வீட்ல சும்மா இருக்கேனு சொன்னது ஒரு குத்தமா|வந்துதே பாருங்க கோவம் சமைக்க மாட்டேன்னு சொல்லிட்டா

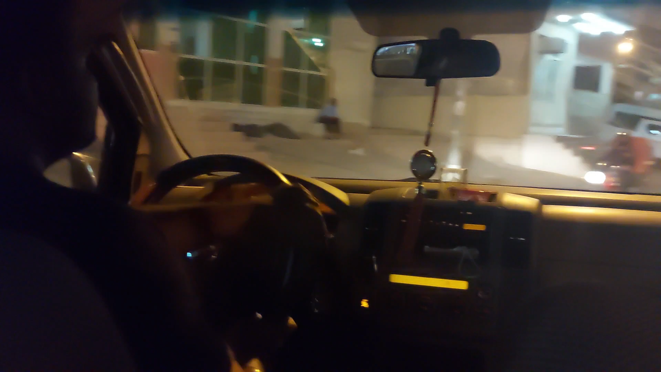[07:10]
பிளாக் 2 பிளாக் 1 தெரியல ஸோ நம்ம சப்பாத்தி கடை வந்து வரப்போகிறது
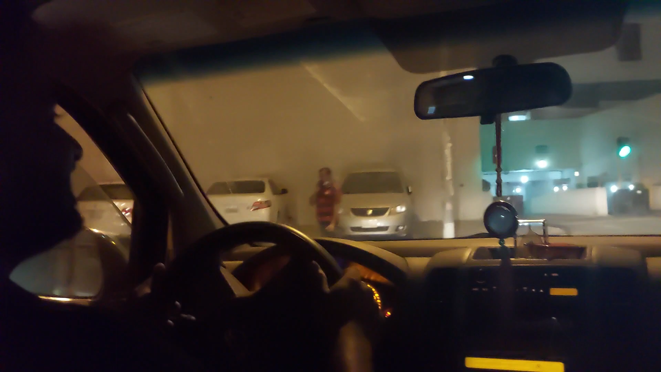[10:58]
மாயவரம் முடிஞ்சது, ஆந்திர பிரதேஷ் முடிஞ்சது, அடுத்து காலிகட். காலிகட் பிரியாணி கேரளா ஸ்டைல்ல இருக்கும், நல்லதா இருக்கும். ஆக்சுவலி வண்டி பார்க்கிங் இடம் கிடையாது,